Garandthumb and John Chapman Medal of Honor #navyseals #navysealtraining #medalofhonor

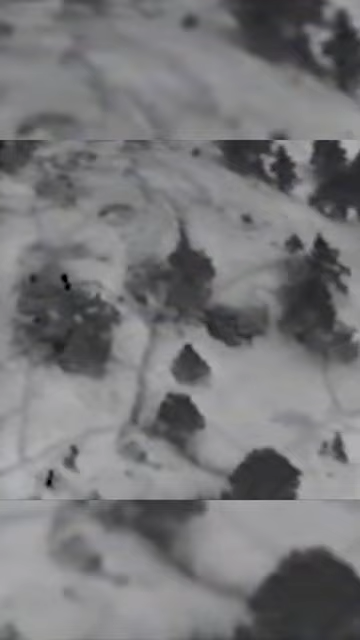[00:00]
You are now looking at a new angle and at the left of the screen can be seen
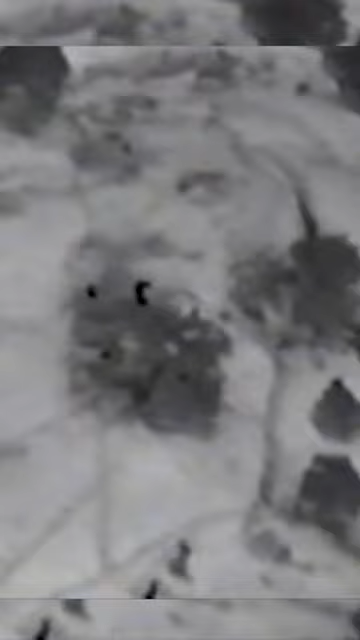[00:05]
the two-man fire team and team leader on top of the boulder. Just below it is Bunker 1 with the mortally wounded Chapman.
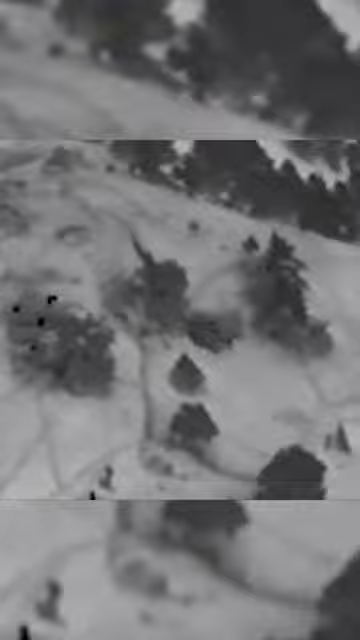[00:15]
One seal can be seen firing his modified M60 machine gun from the hip into Bunker 2 on the right side of the screen until he is struck by grenade shrapnel and tumbles 10 feet off the top of the boulder.